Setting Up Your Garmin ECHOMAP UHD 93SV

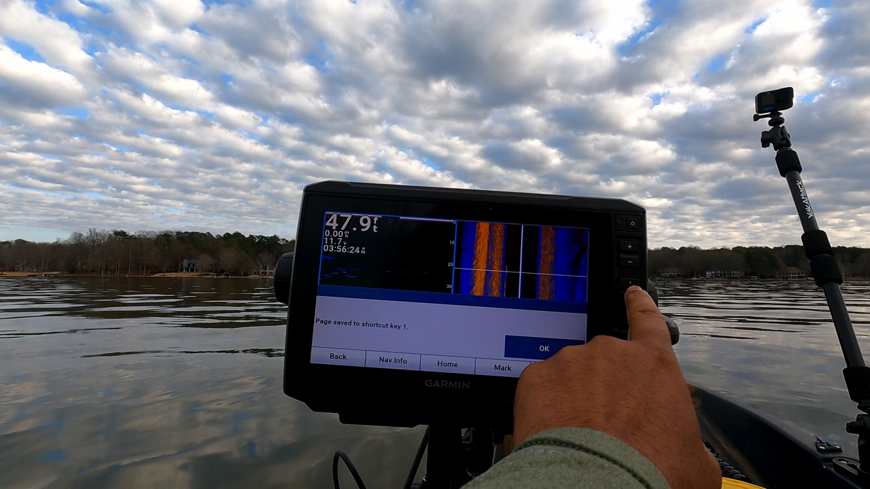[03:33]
On screen: depth 47.9 ft
going to be your quick access to your combos so what we'll do is we'll hold down number one and now we see that this page has been saved to shortcut key number one so our first combo clear view and side view by holding down number one we've saved it to this key all right let's go back and we'll customize another combo what i like to use next
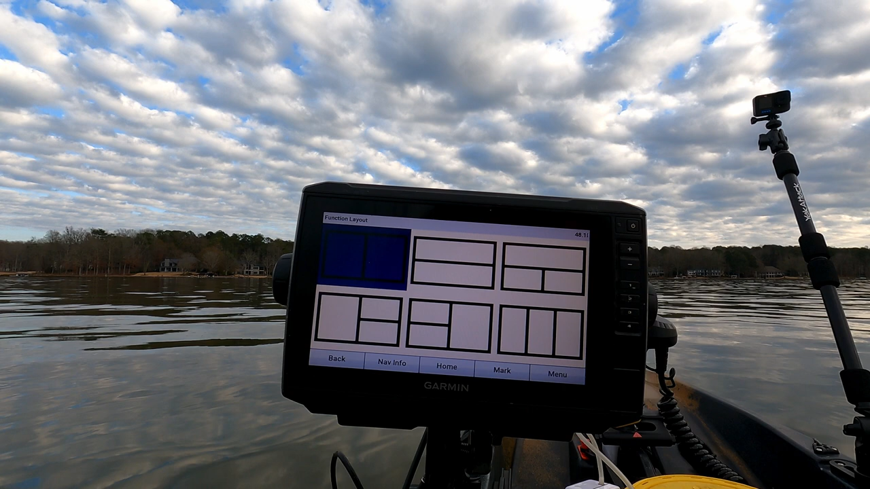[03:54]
same same same layout i like to add my traditional
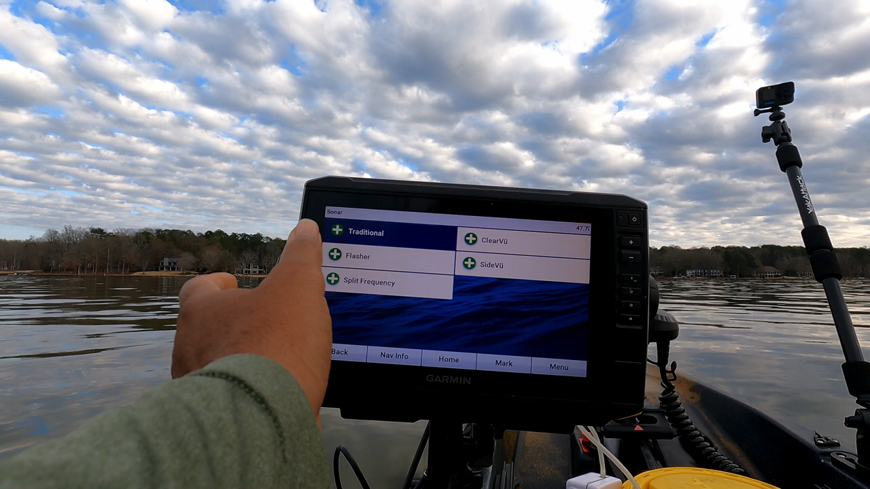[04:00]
2d and i like to pair it with the clear view on the right side sonar clear view now we hit done again you can customize the name however you like and i'm going to hold down the number two
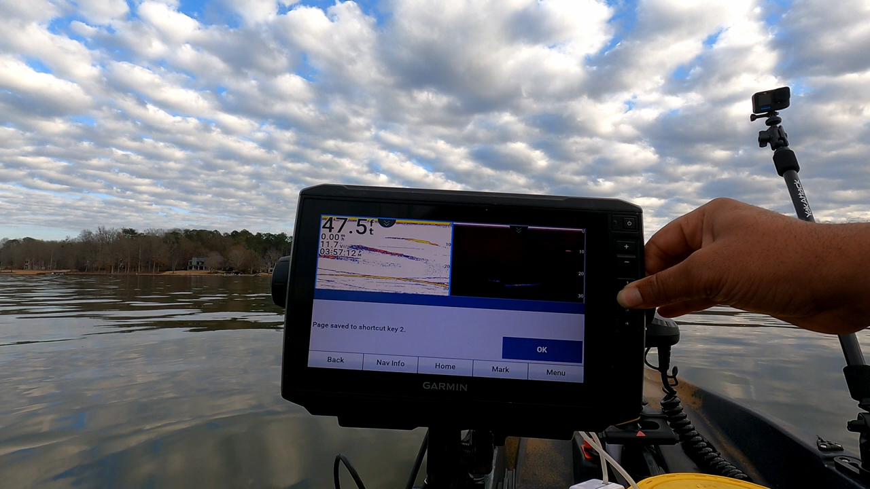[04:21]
On screen: depth 47.5 ft
and now this combo is now saved to shortcut key number two all right let's go back
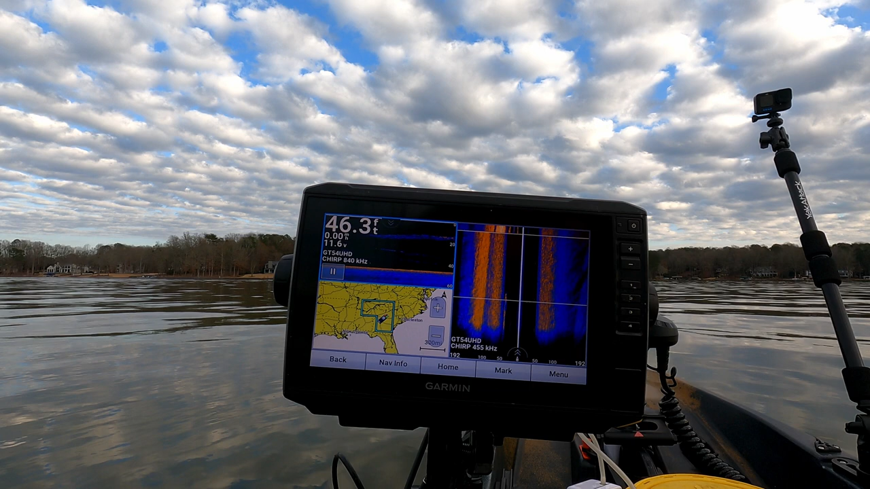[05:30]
and again we'll hold down key number three and now we have our third combo added to shortcut key number three
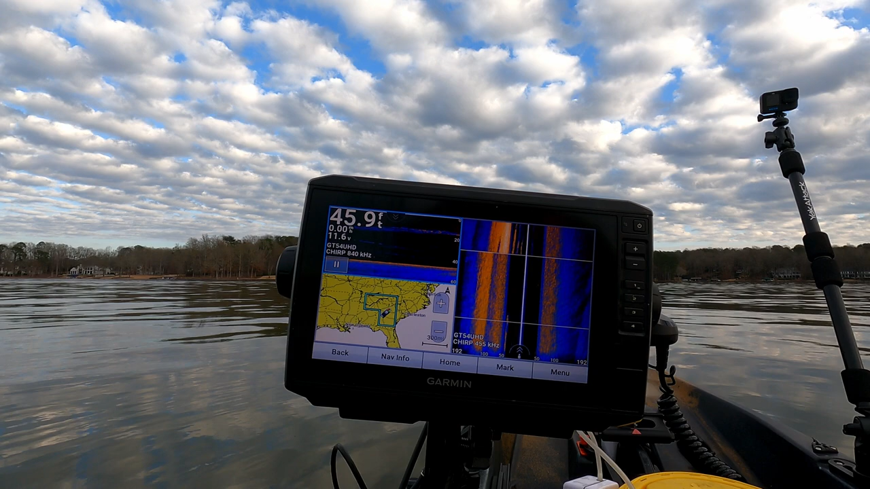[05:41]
now you see here on our fishing chart we have a map of the uh united states um and this plus and minus sign is going to be your zoom so we can just plus our way all the way to the lake and now we have our boat here we're sitting in the channel right now
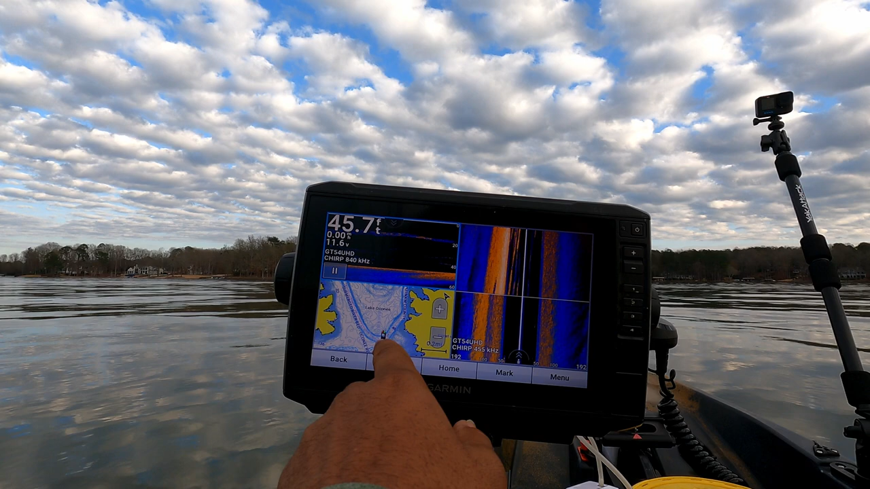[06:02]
all right let's go back and let's customize another combo
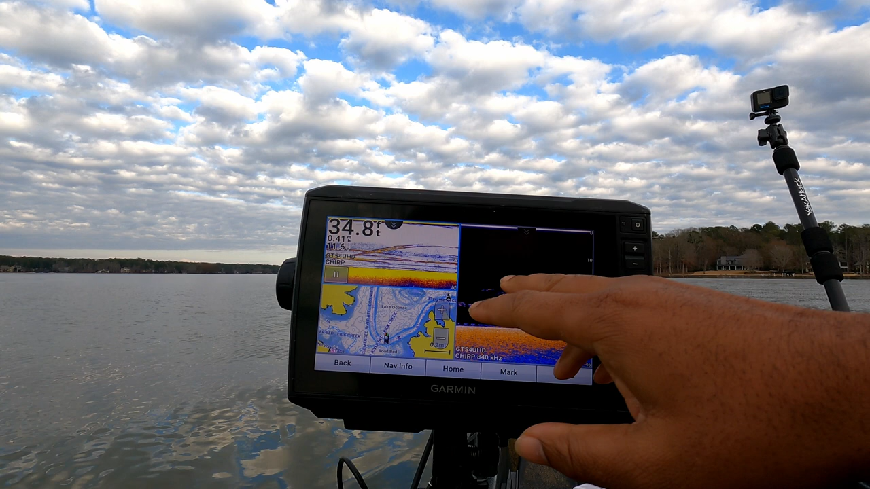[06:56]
zoom in you can now click on either one of these charts and you'll get a full screen picture on it
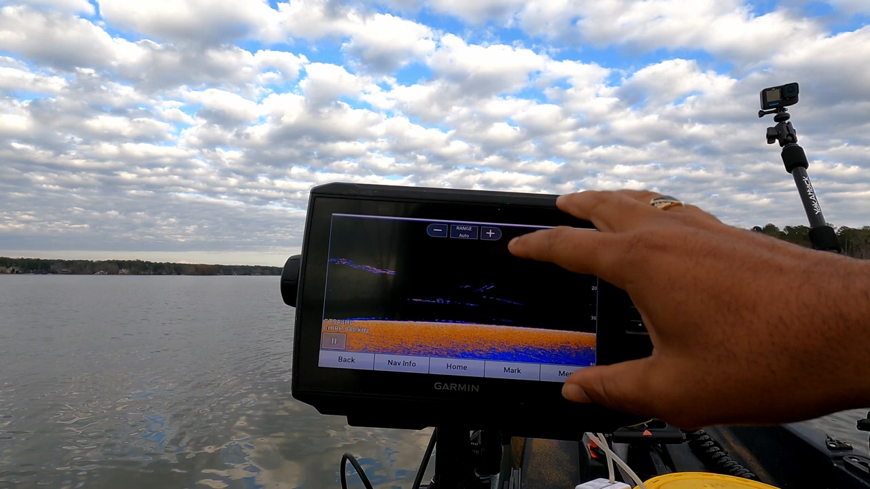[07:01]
so we click on 2d it's full screen we click on the fishing chart now we've got the fishing chart full screen all
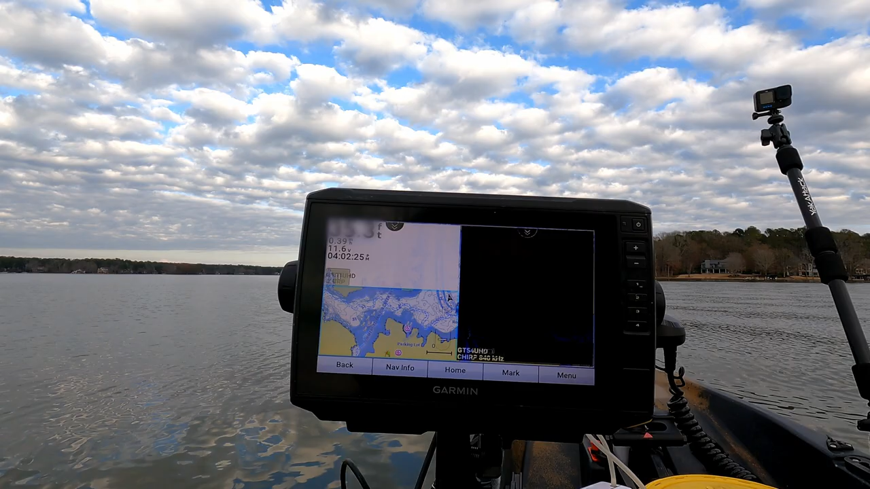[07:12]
right so now let's clear up our picture so i'm going to go to 2d first and if you look at the top we have our plus and minus buttons are set to adjust our range now we want to keep the right right now our range is set to auto and then we want to keep our range at auto and when i say the range it's basically if
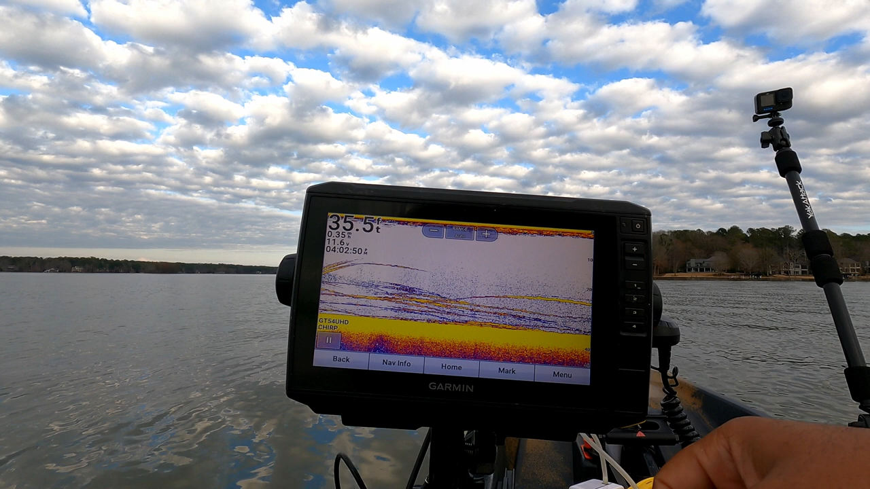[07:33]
On screen: depth 35.5 ft
we plus and minus it's going to move our
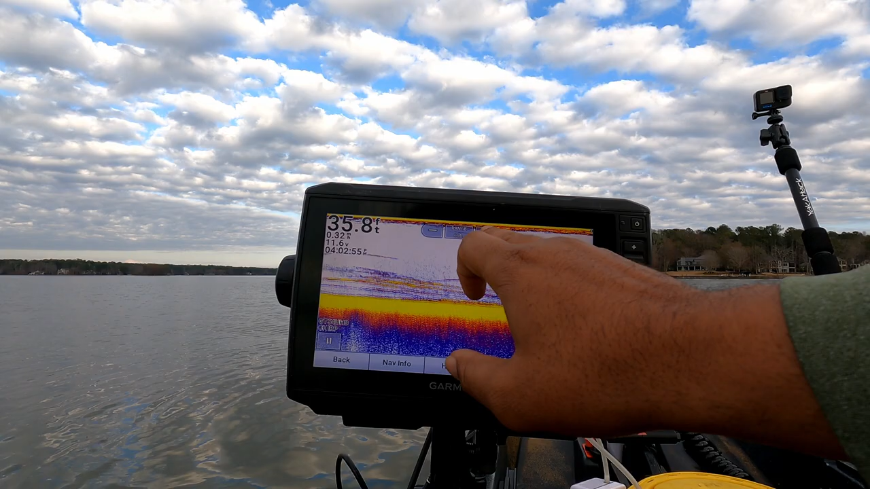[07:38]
screen and adjust how much of the bottom we're actually seeing
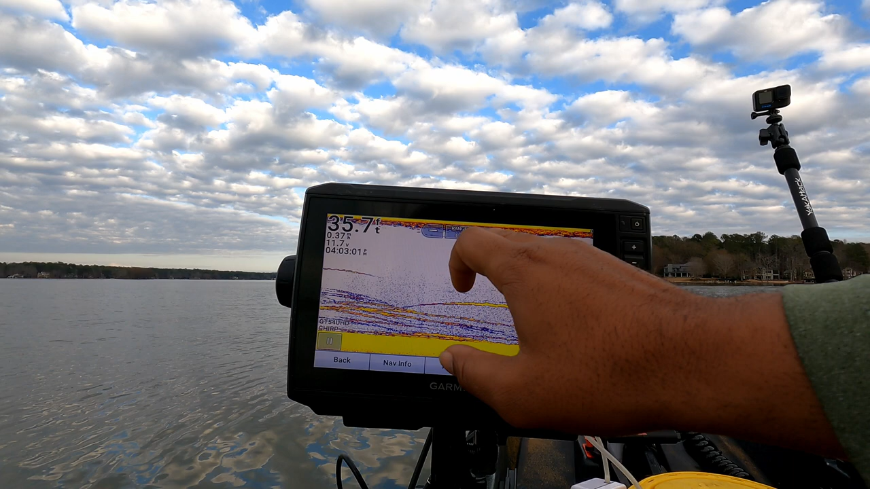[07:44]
when you keep it on auto it keeps a clear picture of the bottom and as well you can see um everything that's in the watercolor so let's go back and let's change our range to auto so we hit menu on the bottom right corner and range is here you select range and we're just going to put it to auto and then click done if you don't click done it won't save let's go back to